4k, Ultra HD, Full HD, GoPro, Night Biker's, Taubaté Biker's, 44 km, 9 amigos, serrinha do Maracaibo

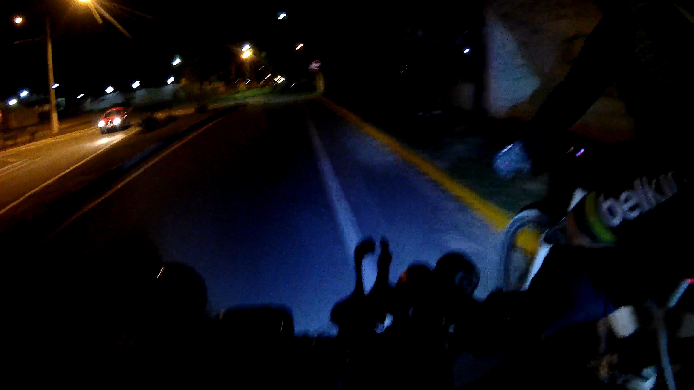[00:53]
Subindo Nunca mais bicho, acabou, cessou Acabou, não tem mais Ali é pesada
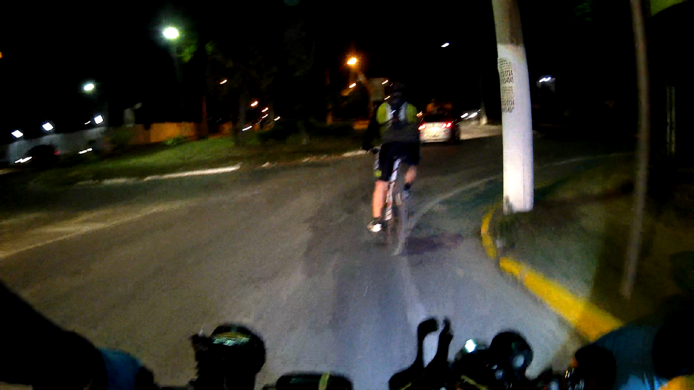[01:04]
Peraí, peraí Peguei esquerda ali, na rotatória Pra lá, pra lá É, vai Peraí, tem carro